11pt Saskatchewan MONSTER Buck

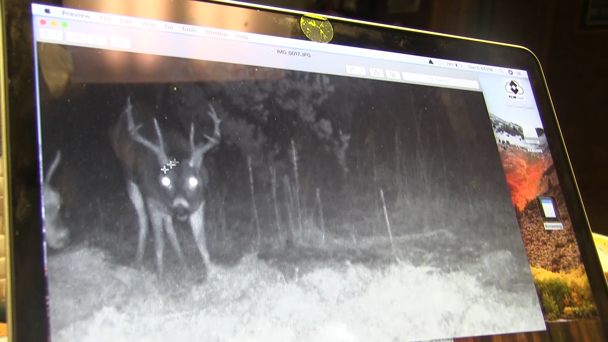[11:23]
He's got real big mass, super, super tall, big eye guards. Is that a 9? That's the 5 and a 4? That's a 9, 5, 4. And he's not counting the little stickers on the on his side. He's got 2 little stickers, not much, but he's an old, old deer.
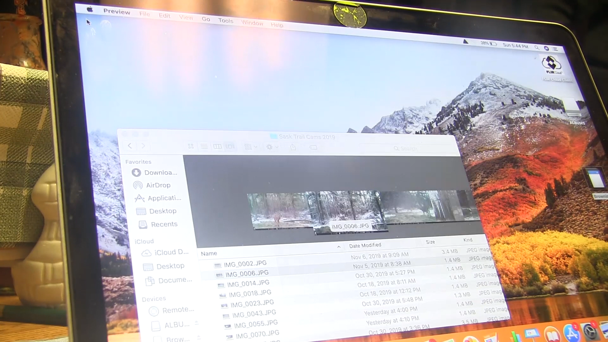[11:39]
So there will be more work. And which thing was that? At? Oh, blind. That was the first one we went to. Okay.
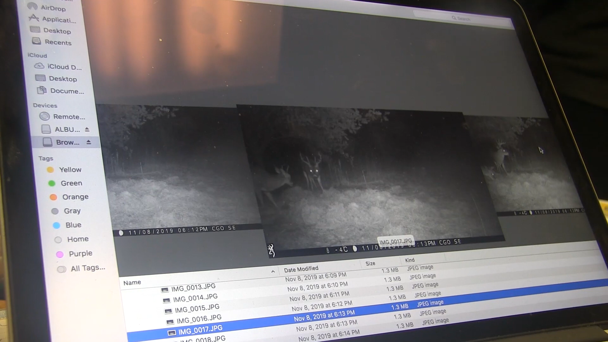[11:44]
Seeing the COs, they didn't. The second one is called Fences, right? Yeah. And the first one is called what?
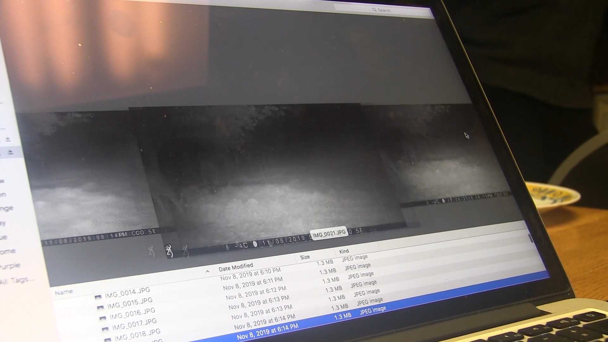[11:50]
Elevated. Elevated. There he is again.
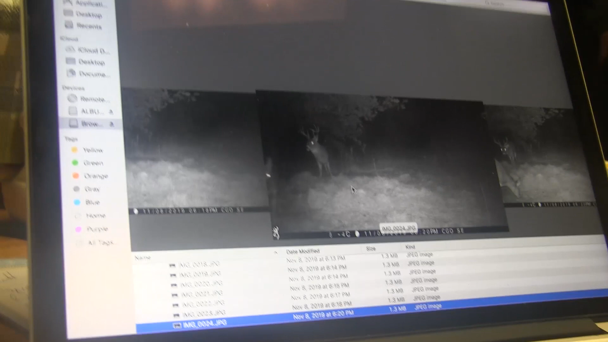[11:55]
Nighttime, you just can't see the, doesn't show the mass like it should.
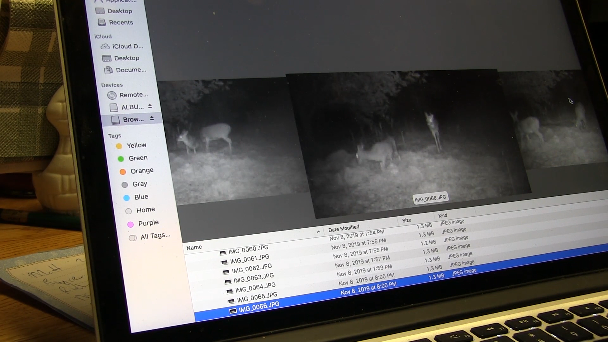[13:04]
So that's where that scrape is right there. Rear side. The deer, so your stand is over here, actually back here.